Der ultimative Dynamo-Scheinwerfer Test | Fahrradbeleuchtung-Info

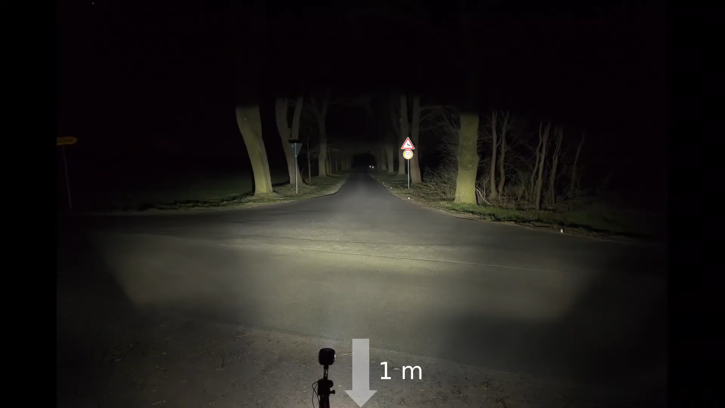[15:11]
Der Anfang vom Asphalt 2 Meter. Eine Fuge im Asphalt 6 Meter. Das Verkehrsschild ist 27 Meter entfernt. An der Seite sind Entfernungsmarkierungen in 10, 20, 30, 40 und 50 Meter aufgestellt. Die sind leider später auf einigen Fotos nicht vorhanden, nur auf manchen. Und hinten sieht man noch in 130 und 160 Meter Entfernung zwei Leitpfosten. Die Breite der Straße beträgt ungefähr 3 Meter.
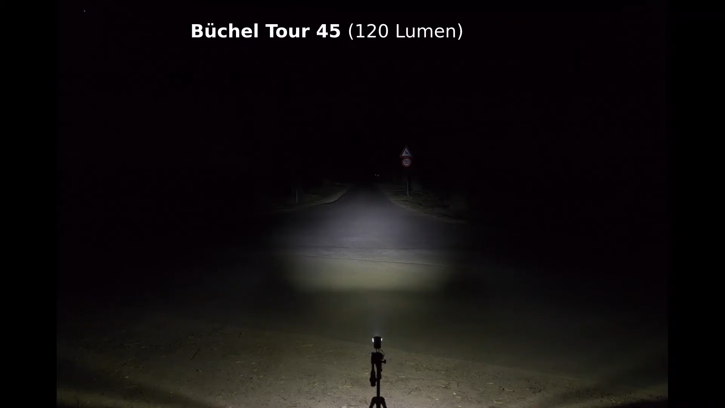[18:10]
120 Lumen sind nicht wahnsinnig viel, aber das ist ein sehr günstiger Scheinwerfer. Dafür ist es durchaus okay. Im Nahfeld hat man ein bisschen weniger Ausleuchtung, aber ist durchaus noch genug Licht vorhanden. Der Hauptlichtkegel fängt dann ein bisschen weiter hinten an. Fernsehicht ist nicht wahnsinnig gut, aber passt schon. Ansonsten ist das Lichtfeld halbwegs gleichmäßig.
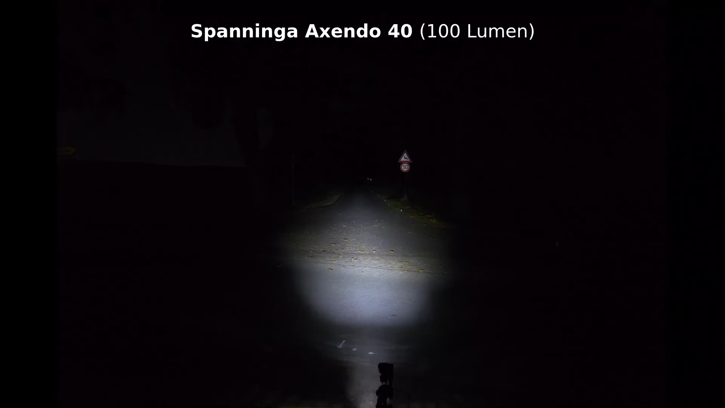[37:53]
Der erzeugt mit 100 Lumen für eine günstige Lampe, denke ich, gerade noch genug Licht. Die Ausleuchtung ist relativ gleichmäßig. Allerdings finde ich, im Nahbereich hat man ein bisschen zu viel Licht, im Fernbereich dafür ein bisschen zu wenig. Der direkte Nahbereich, ganz vorn bis ungefähr 2 m, ist leider fast gar nicht ausgeleuchtet. Übrigens benutzt der Axendo 40 den Reflektor des Philips SafeRide 40, der aber schon vor 10 Jahren eingestellt wurde.